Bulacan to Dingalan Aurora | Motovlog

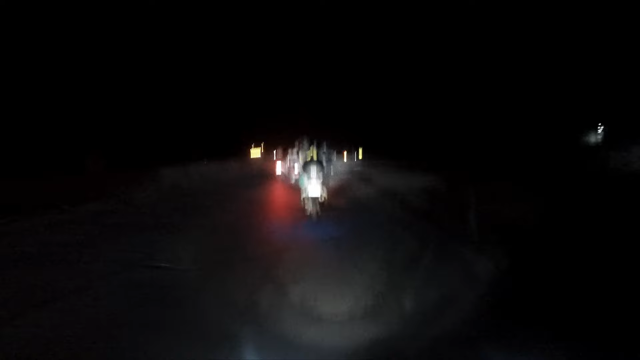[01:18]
Dito nga inalubak ako at nahulog itong GoPro ko. Buti hindi nasira, kaya pinulot ko na lang tapos diretso biyahe na ulit.
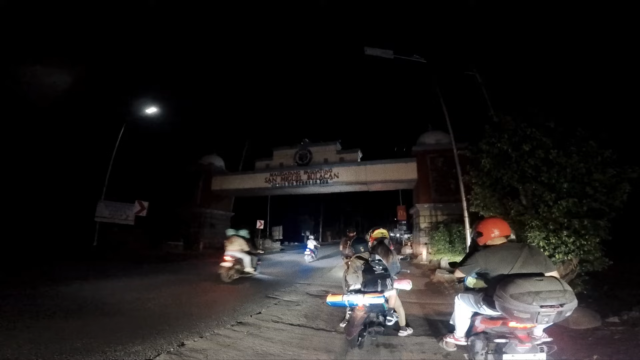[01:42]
Dito nga sa San Miguel eh hinikipitan ko lang itong kiss cam ko kasi baka mahulog na naman itong GoPro ko.
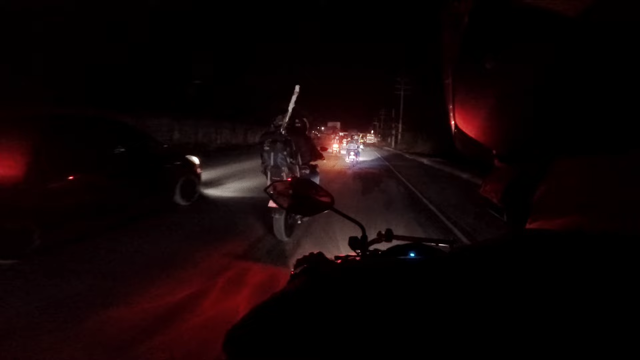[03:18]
Tapos dito nga sa kanto ng Santa Rosa Market, napahiwalay na kami sa mga kasama namin.
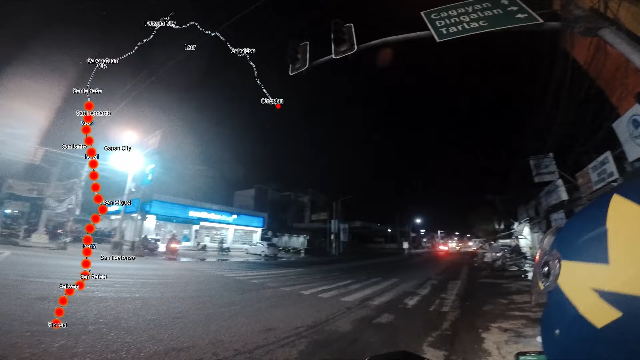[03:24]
Kaya ang ginawa ko, dumiretso na lang ako kasi nag-shortcut pala sila.
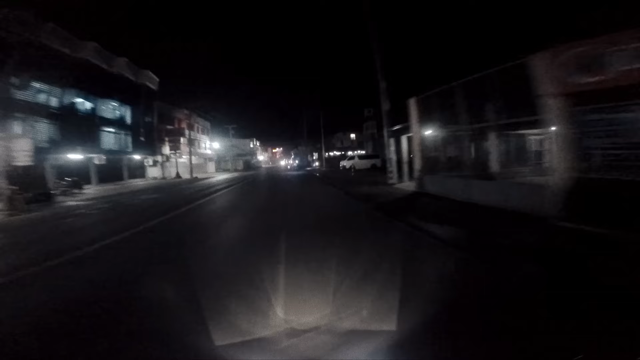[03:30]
Total, tama naman itong dinadaanan ko, kaya dumiretso na ako. Ito nga palang daan na ito, papuntang Palayan City, Laur, hanggang Gabaldon.
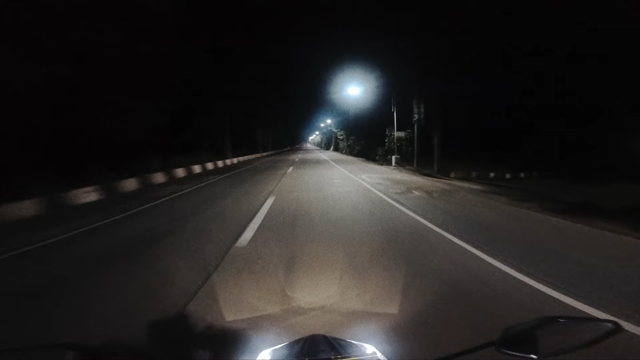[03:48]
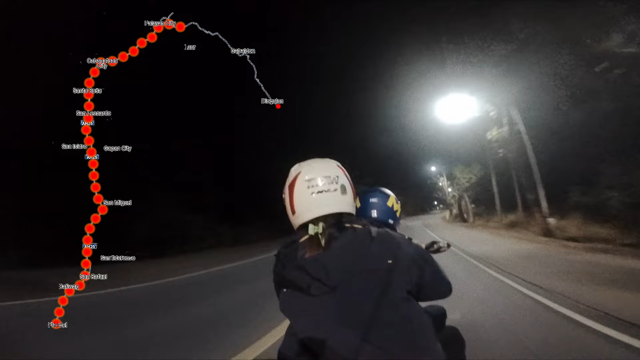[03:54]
Dito, kung mahilig kang mag-banking-banking at racing-racing, tsak magugustuhan mo itong daan na to kasi ang ganda at ang luwag ng daan.
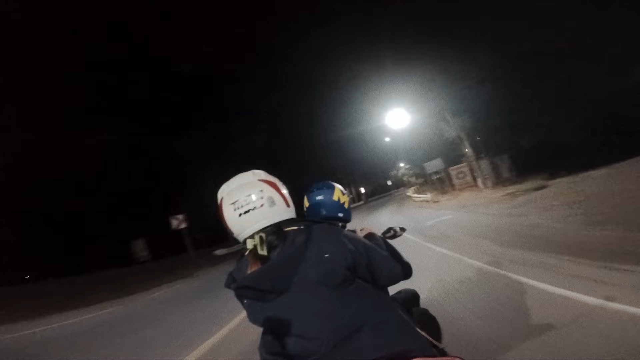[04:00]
Tapos may mga poste pa ng ilaw, marami rin kurbada.